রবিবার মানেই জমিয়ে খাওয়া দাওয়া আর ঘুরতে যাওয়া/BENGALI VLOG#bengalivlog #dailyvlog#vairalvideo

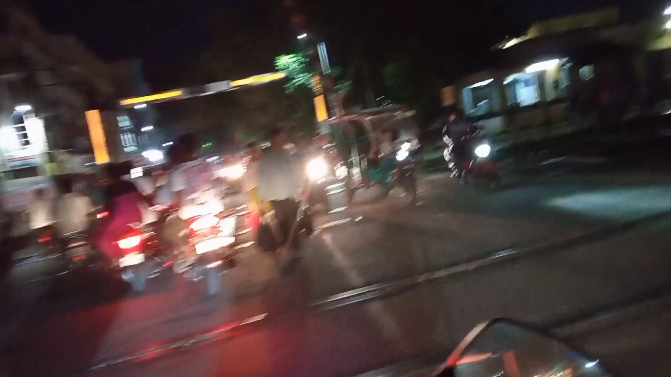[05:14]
রেল গেট উঠে গেছে আর আমরা চলতে লেগেছি। নগর যাচ্ছি নাকি রাস্তায়।